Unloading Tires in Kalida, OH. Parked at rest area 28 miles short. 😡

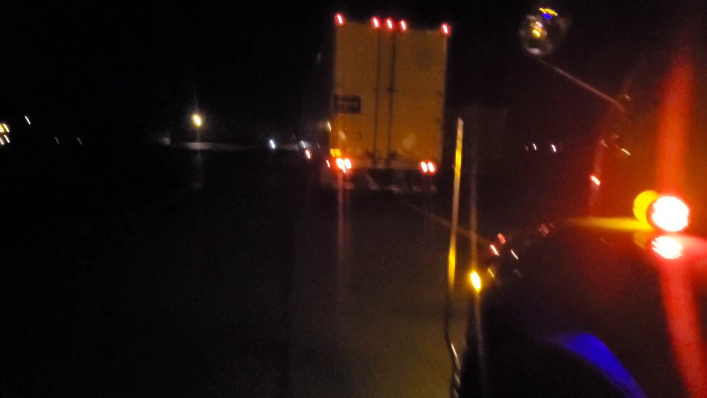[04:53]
Here parked outside the rest there. I don't know if you can see how many freaking trucks are all down the line. They are all down the line on this side of the rest area. Of course, they are all down the road that way, down the rest, leading out the rest area. We are all here.